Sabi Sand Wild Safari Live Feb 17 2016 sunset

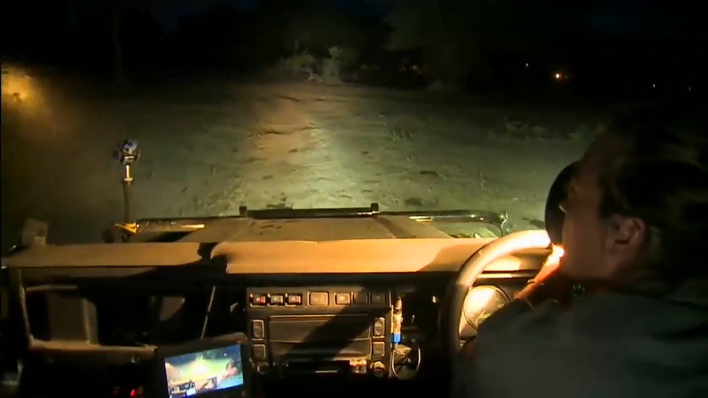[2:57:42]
So I'm going to come have a quick look now, just before the end of the safari.
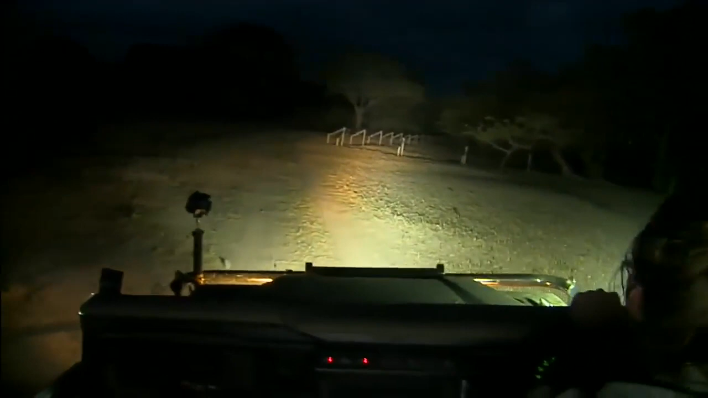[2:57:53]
But a bush baby. Got him there, Dad. Center spotlight.